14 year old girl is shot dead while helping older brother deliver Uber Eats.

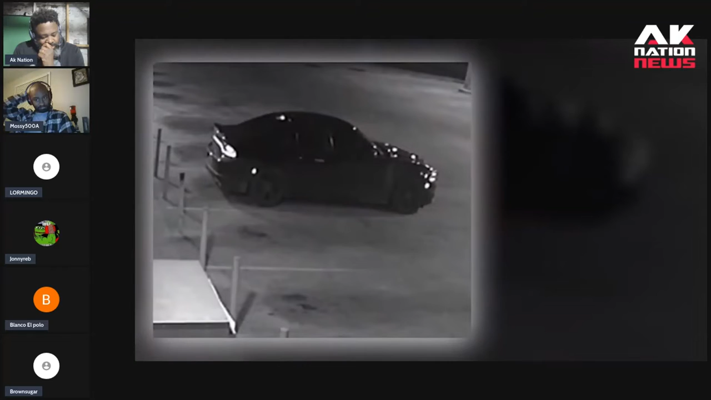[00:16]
Detectives released these surveillance images of a black Dodge Charger.